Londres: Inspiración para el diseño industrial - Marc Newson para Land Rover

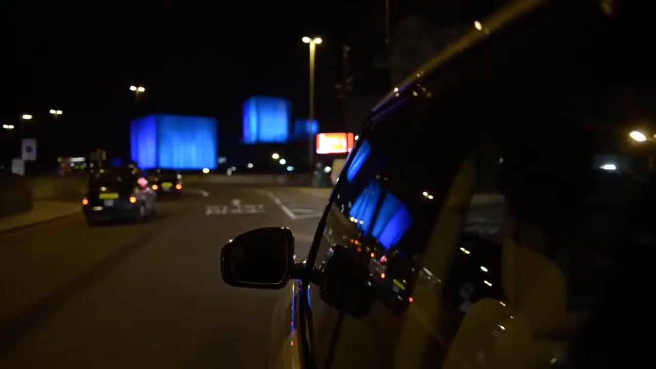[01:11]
Here's an interesting building, the Barbican which I think is kind of fantastic actually.